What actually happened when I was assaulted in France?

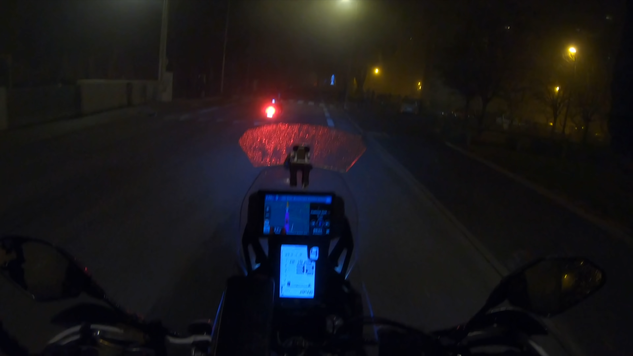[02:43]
And at the same time, there was a lot of smoke because of fireworks or I don't know what, what it was. Yeah.
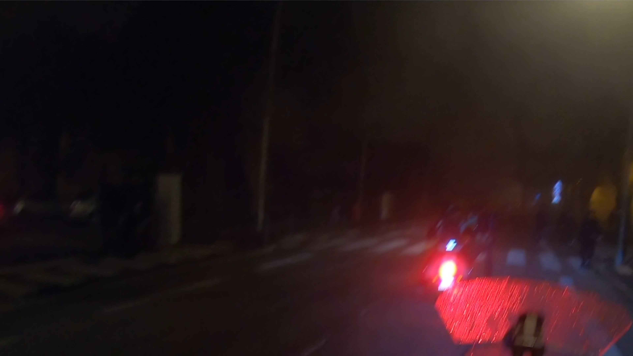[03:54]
Uh, but then they, they ran into the streets and I saw they, they, uh, surrounded Jonathan. And then they forced you off the bike or tried to force you off the bike. Yeah.
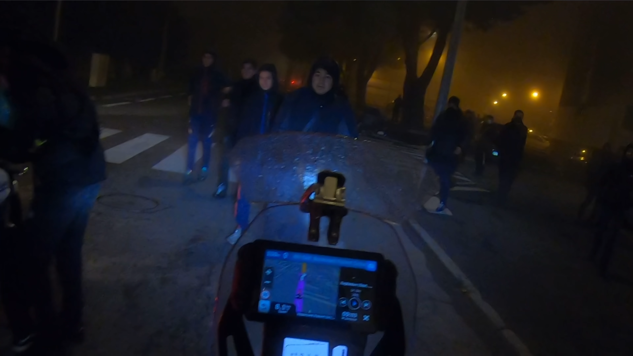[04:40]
And, uh, I saw this guy just walking beside me and suddenly like everything went black. They, they hit me in the head with some tool or I don't really know what it was,